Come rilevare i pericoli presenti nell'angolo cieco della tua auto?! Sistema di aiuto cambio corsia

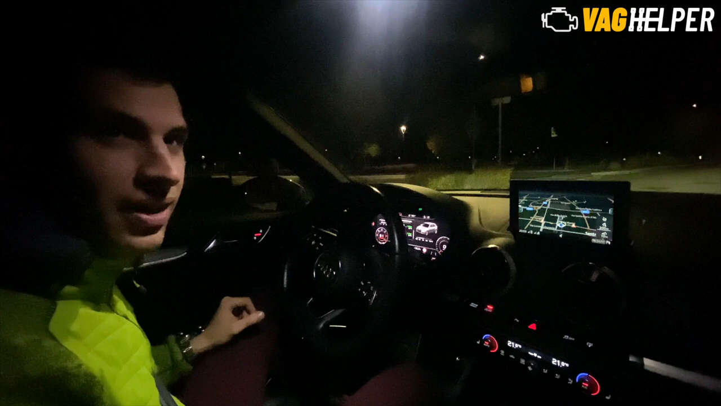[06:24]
da solo fra da sola perché sta arrivando una macchina lateralmente a noi noi facciamo finta di andargli addosso e vediamo se il sistema la vede eccola top